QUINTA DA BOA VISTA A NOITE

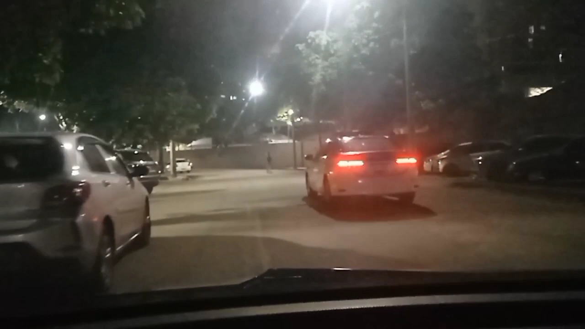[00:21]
Vou dar uma voltinha pra gente ver como é que é isso aqui
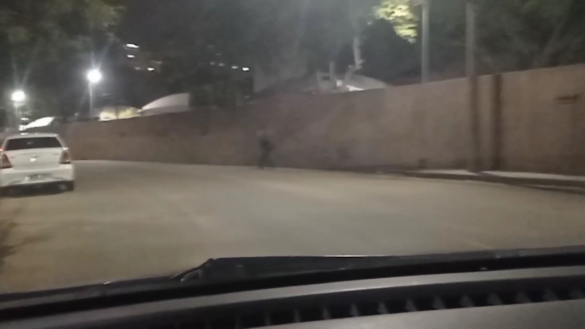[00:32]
Olha lá Olha o farol pra ficar melhor
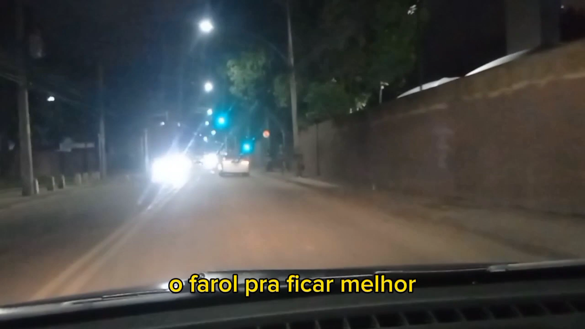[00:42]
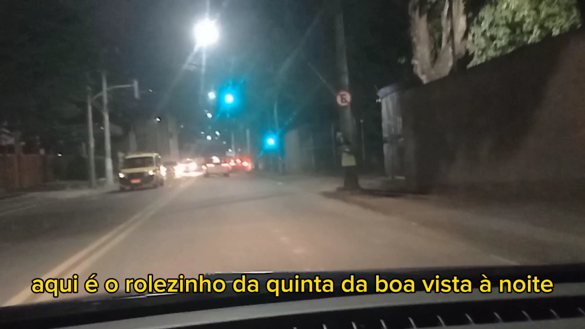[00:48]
Aqui é o rolezinho da quinta da Boa Vista à noite
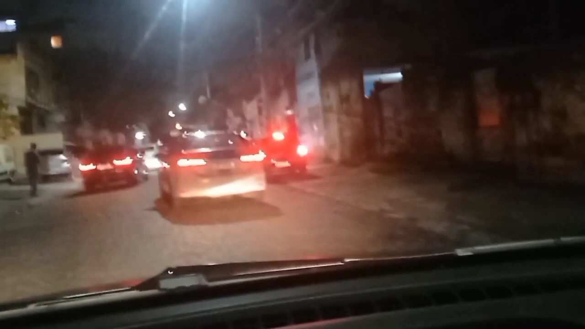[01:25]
Poliçada ali na frente Pessoal trabalhando
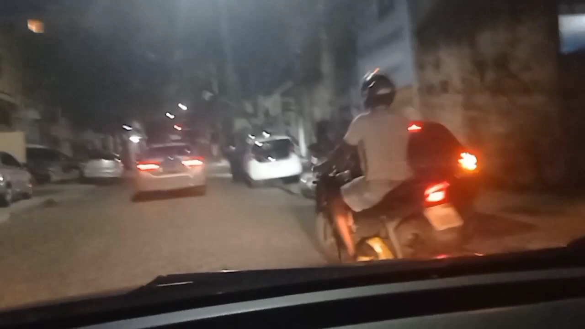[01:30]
Aqui é a rua de Pará
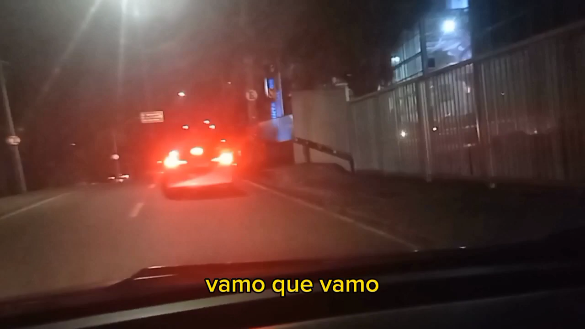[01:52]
Vamos que vamos Vamos dar um passeiozinho aqui
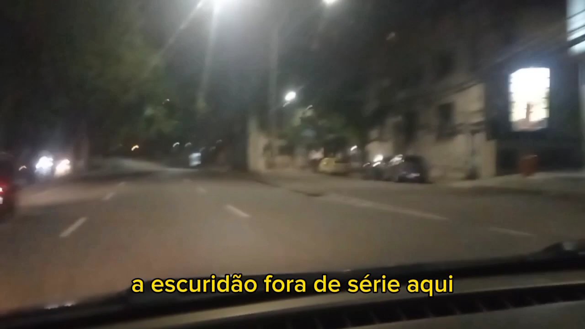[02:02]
É escuridão fora de série aqui Mas em cada esquina tem As meninas aí trabalhando aí Na noite do Rio de Janeiro
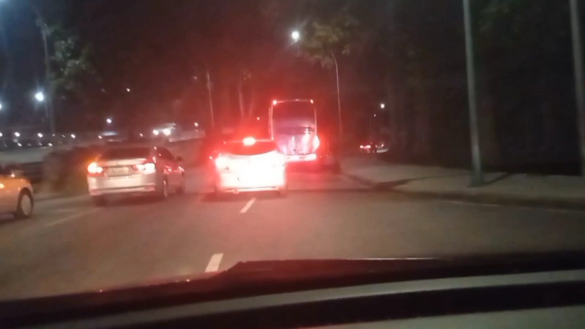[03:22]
Pô, tem um ônibus ali, ó A menina subiu no ônibus Passar esse ônibus aqui
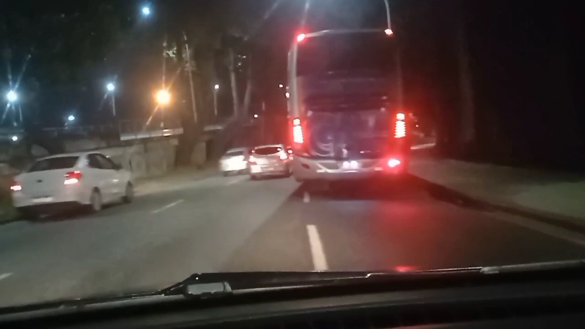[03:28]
Só dois dias Vamos virar aqui Pra dar a volta A gente sai lá de novo Lá onde a gente Começou a filmar